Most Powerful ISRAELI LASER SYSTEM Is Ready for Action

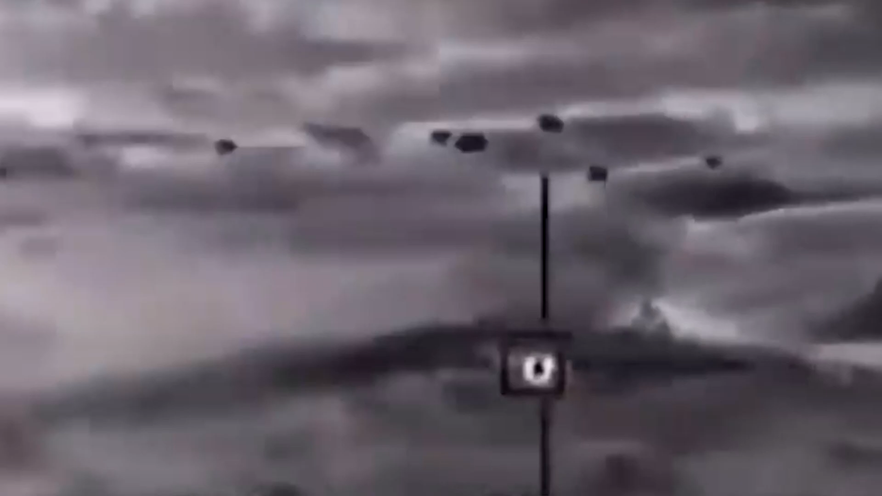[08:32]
It's like a superhero that can autonomously acquire targets,
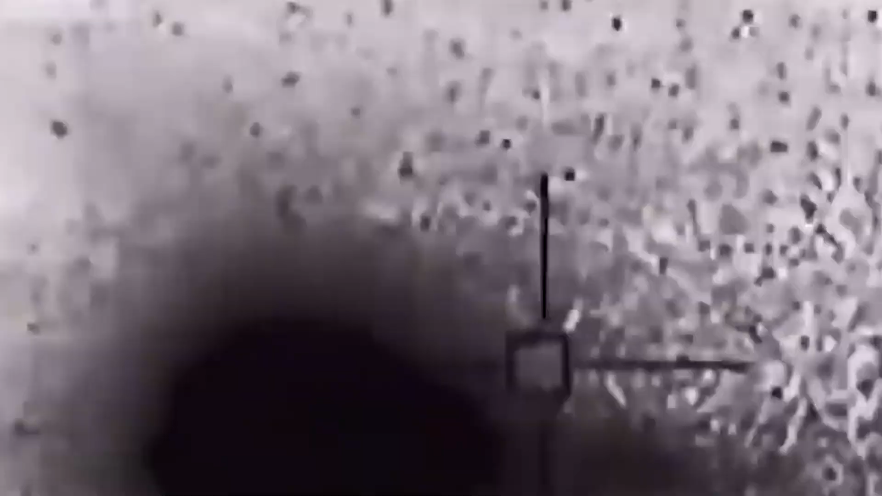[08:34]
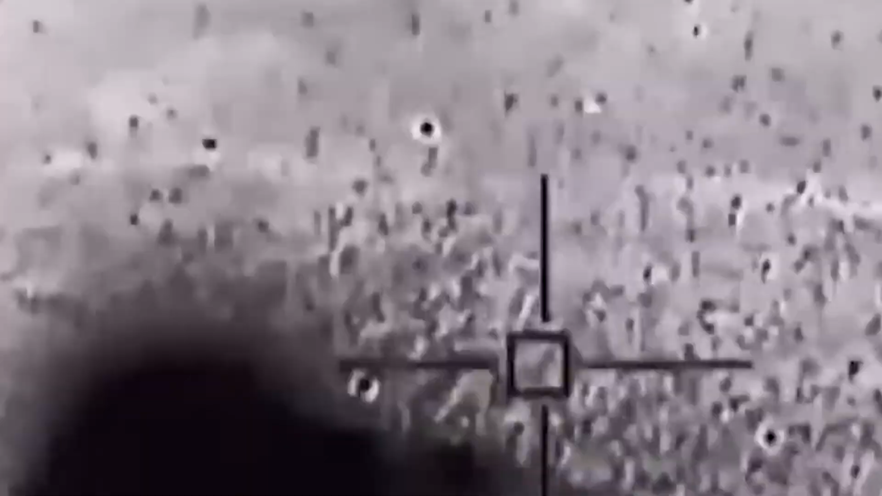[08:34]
maintain focus, and unleash laser power with unmatched precision.